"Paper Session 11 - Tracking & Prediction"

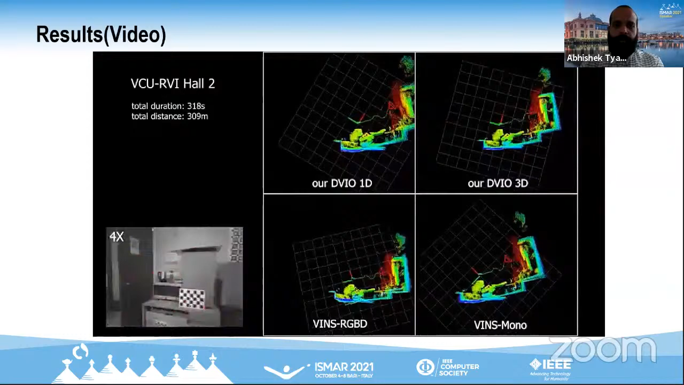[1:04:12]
Especially on the long trajectory sequences, our DVI is able to generate,
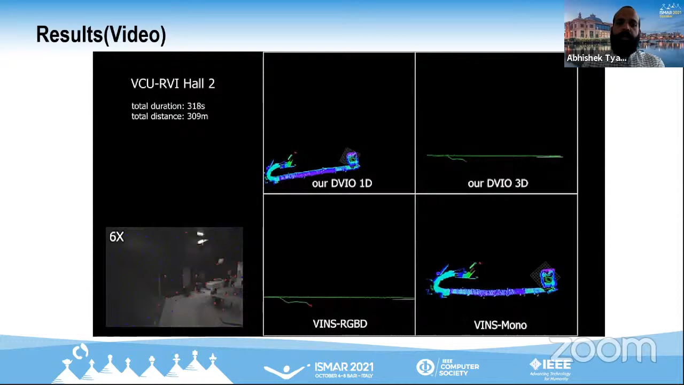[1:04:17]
maintain low errors in the pose estimation, which can be seen from consistent pose of the
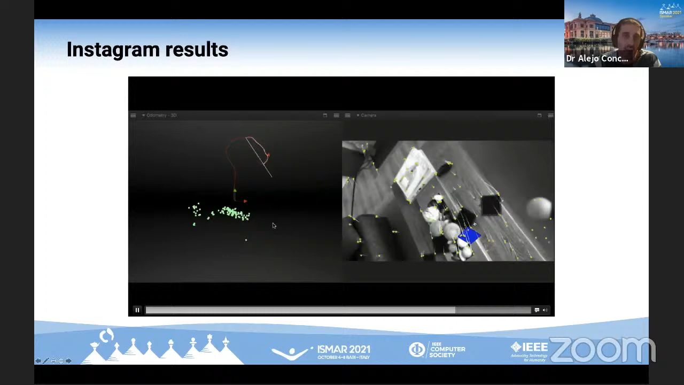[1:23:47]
And as you can see here, the white trajectory aligns very well.
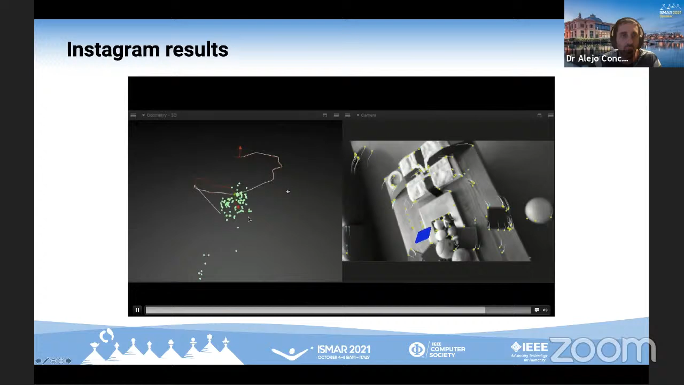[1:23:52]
Sorry, the red trajectory aligns very well with the white trajectory.
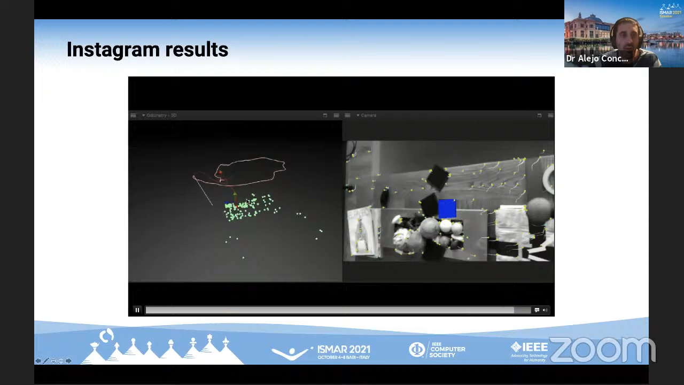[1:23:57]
The white trajectory is the ground truth, and the red trajectory is the trajectory that our method estimates, showing that this is actually accurate also in long trajectories. Yeah, and this is it. Thank you very much for your attention. Thank you, Alejo, for this nice presentation. Now you can ask questions. You can raise your hand or put the question in the chat.